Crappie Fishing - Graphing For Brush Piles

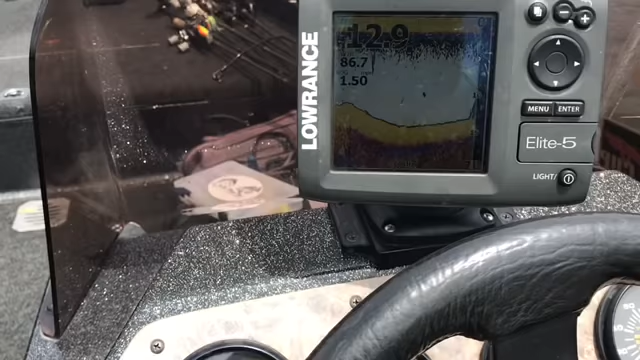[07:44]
Again, nothing special here Straight down sonar Look at that, there's a brush pie See that pie?
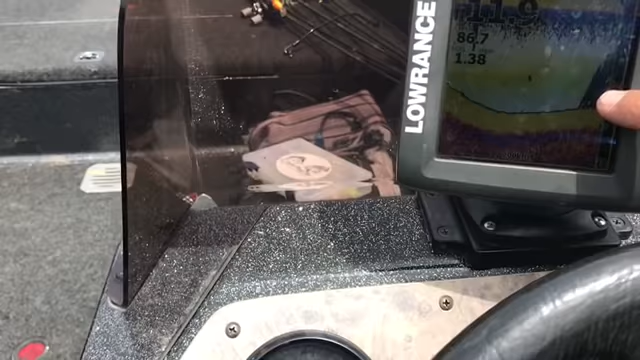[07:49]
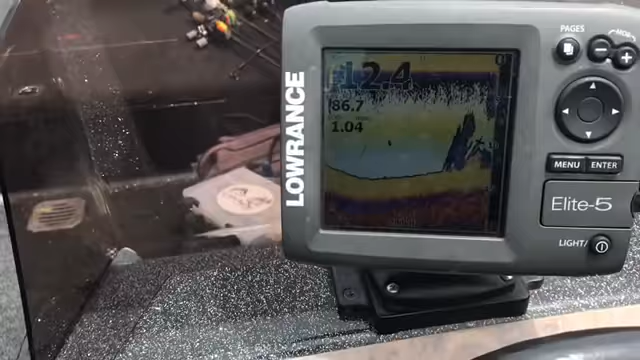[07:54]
Do some more Do some more See the pile?
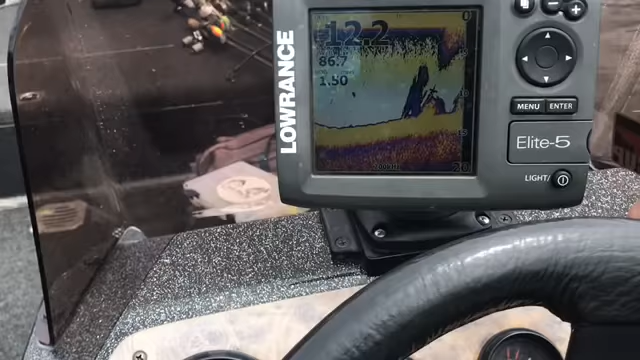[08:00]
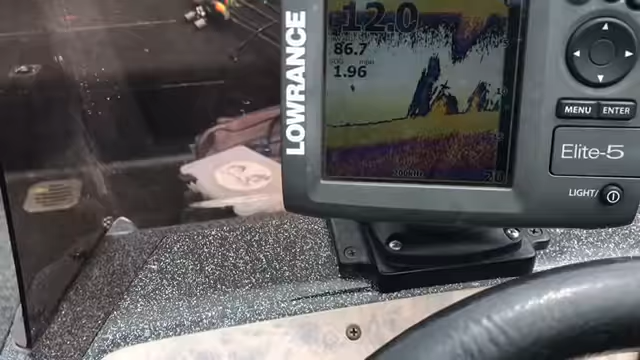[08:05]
Do some more See the pile?
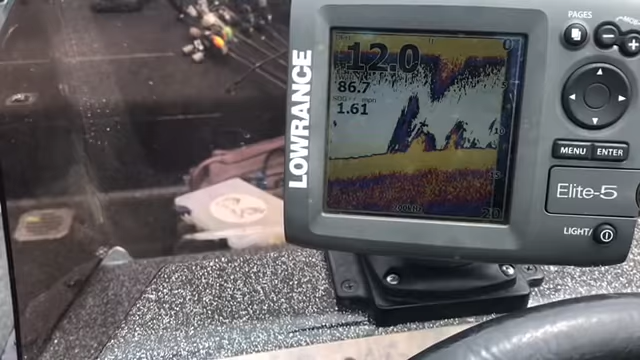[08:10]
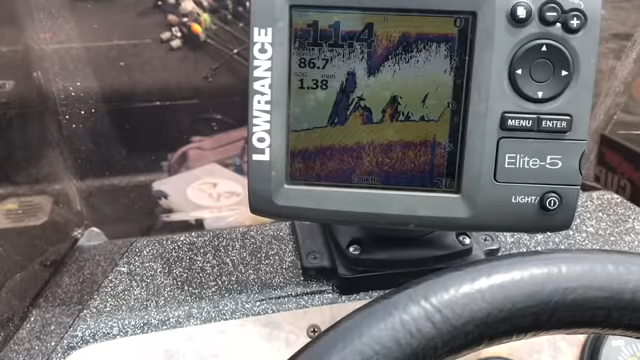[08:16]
I don't have down scan here I have regular sonar on my dash There's another pile
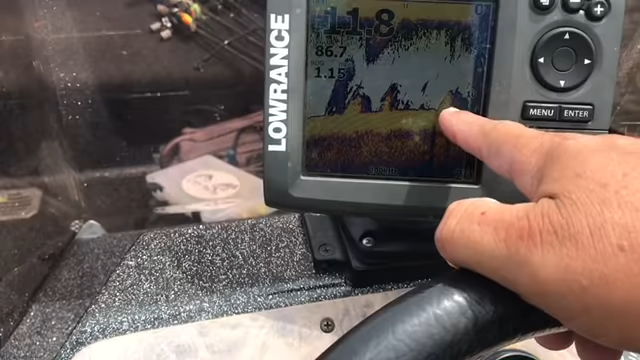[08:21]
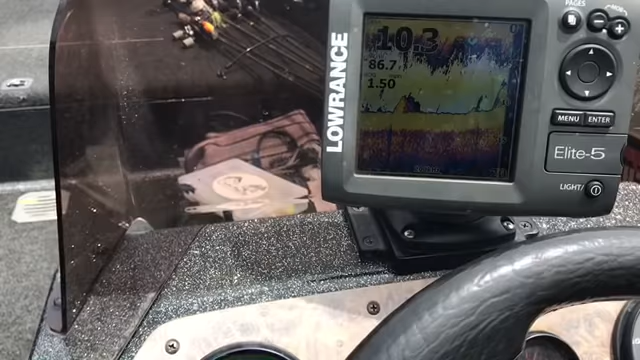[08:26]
See it?
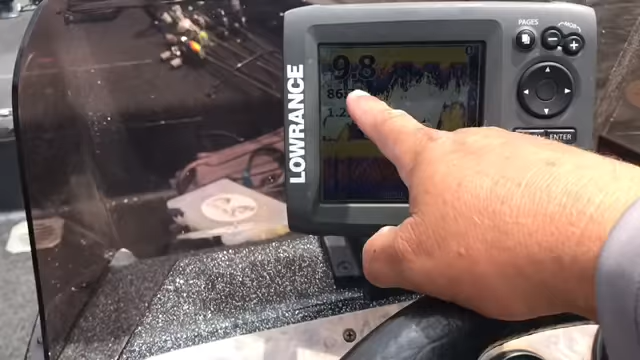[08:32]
See it shot up to eight foot on top of that one See it shot up to eight foot on top of that one
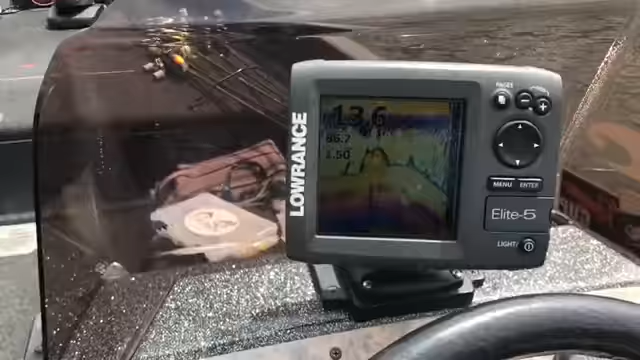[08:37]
So let's see if we can Get any fish off those, okay?
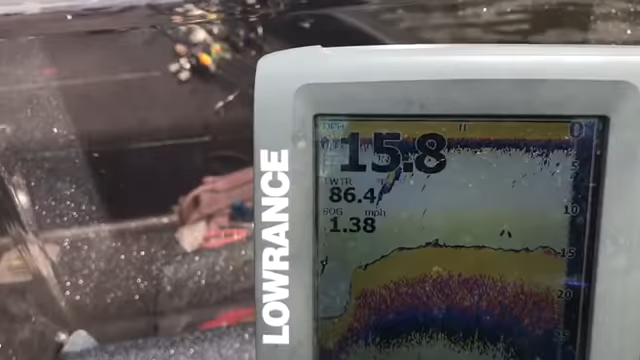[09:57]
On screen: speed 1.38 mph
in 15 foot of water right here And my marker's right up there And you see the brush coming up now See it?
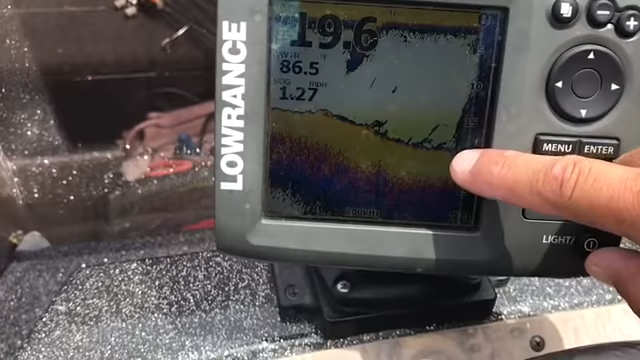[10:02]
On screen: speed 1.27 mph
See the brush?
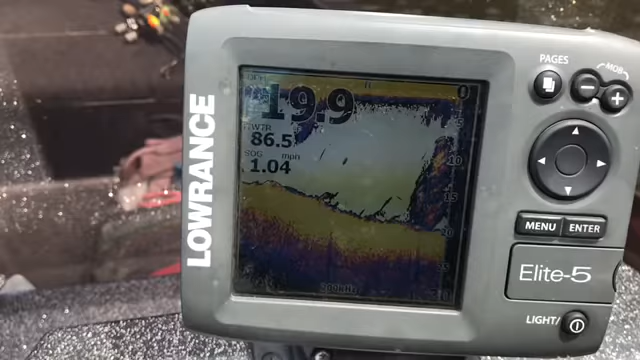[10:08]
Almost 20 foot of water on this side of that brush pile
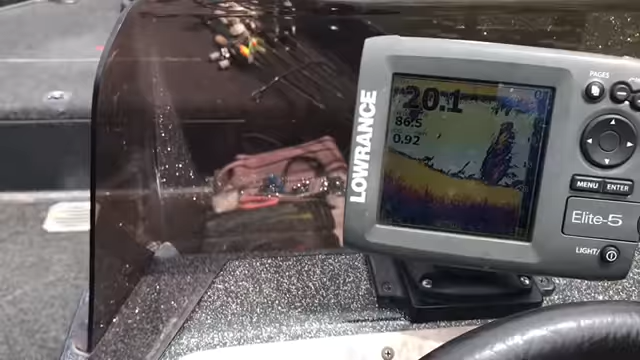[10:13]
So this is a spot I ain't never fished I just happened to be cruising by here and cruising by these docks
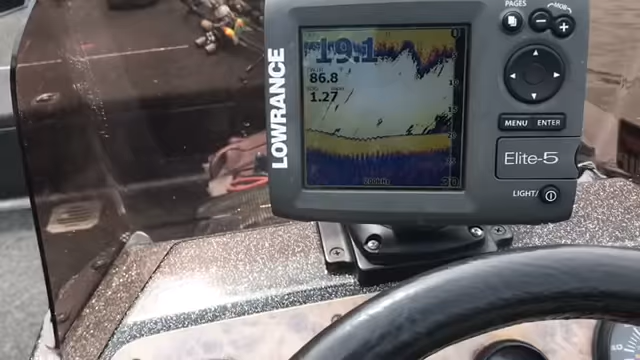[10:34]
We'll go by this other side The opposite side of it And look at the brush again There's the brush pile See we're coming up on another If I even get to the marker There's the marker
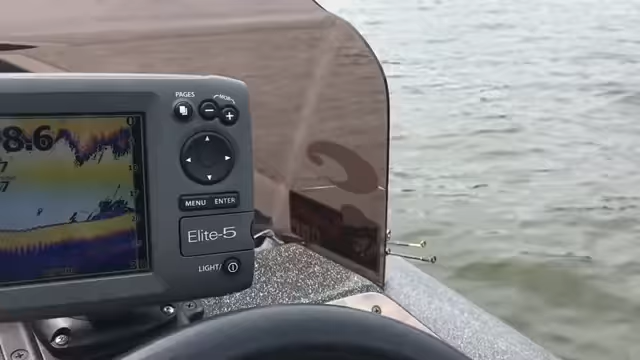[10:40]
So it's A lot more on the deeper side
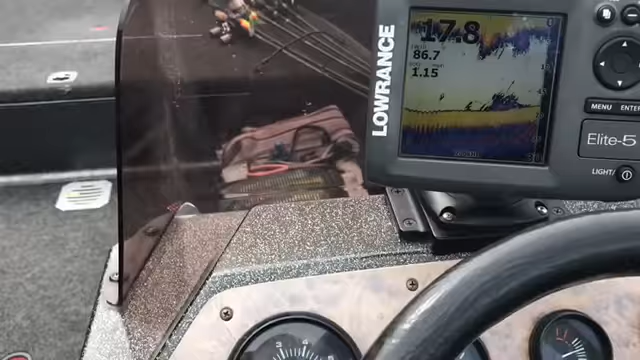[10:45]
So this is by far the deepest brush pile I've fished Okay,
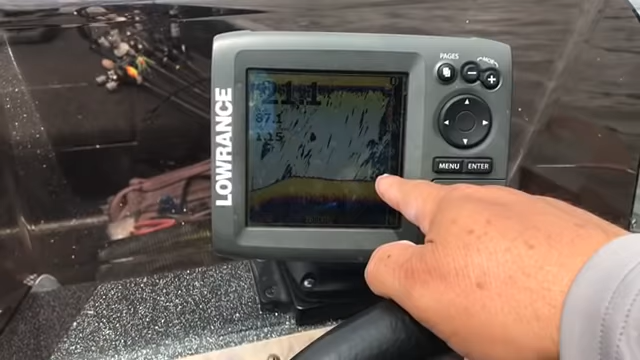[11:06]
I got some bait on top of it
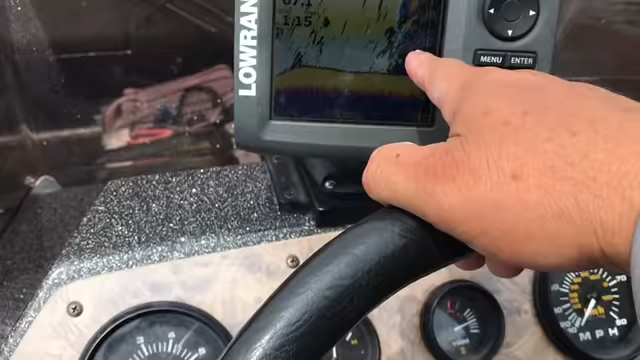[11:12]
Good solid marks And I'll see that There goes the bark and buoy marker
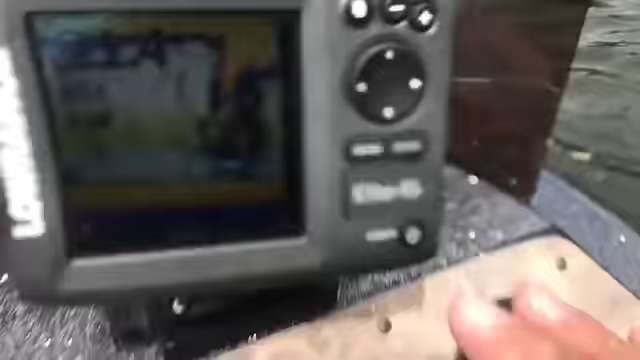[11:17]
I'm going by it now See the brush pile Okay, so now I'm on a point Kind of a point You can see it behind me And